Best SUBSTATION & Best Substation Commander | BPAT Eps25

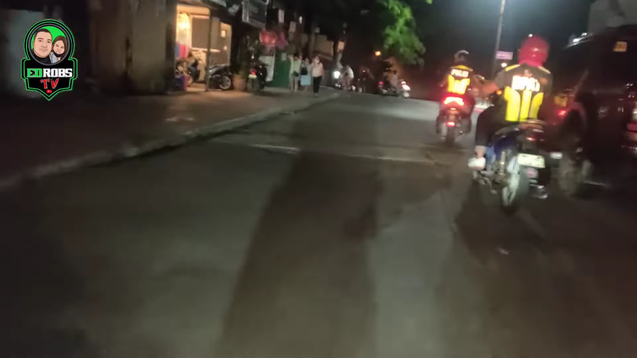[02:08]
Ayan, nasa unahan namin si Commander.
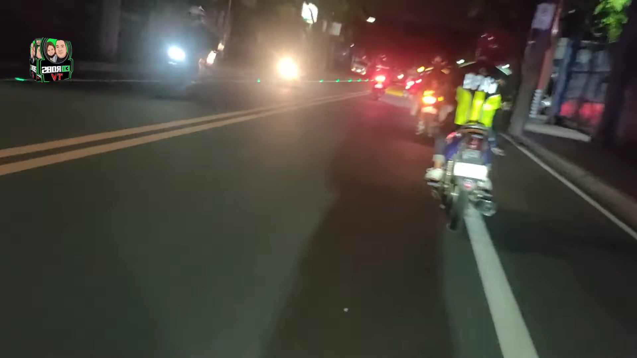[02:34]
Ayaw na matulog eh. Ayan o, ngayon nagmotor pa.